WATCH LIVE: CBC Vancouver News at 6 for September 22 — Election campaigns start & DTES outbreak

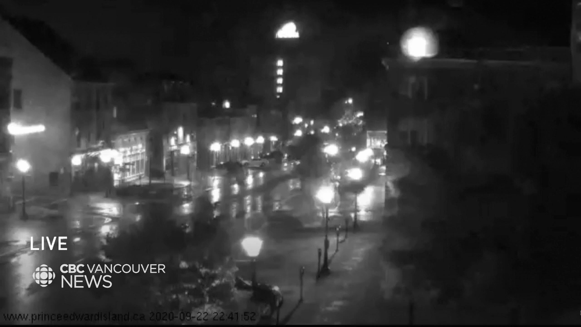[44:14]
There's your live look at Prince Edward Island on a very wet and windy night. The Atlantic being hammered by the outer rings of post-tropical storm Teddy. We'll take you there next.